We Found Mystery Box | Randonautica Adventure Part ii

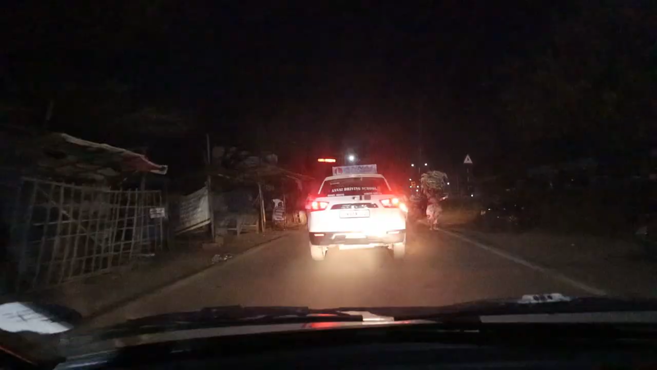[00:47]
இப்போ அவனை திட்டிட்டு போனோம். யோ என்ன வண்டி ஓட்டுற அப்படின்னு கூட்ட வண்டியா அப்படின்னு டானி கண்ணில் பாருங்க.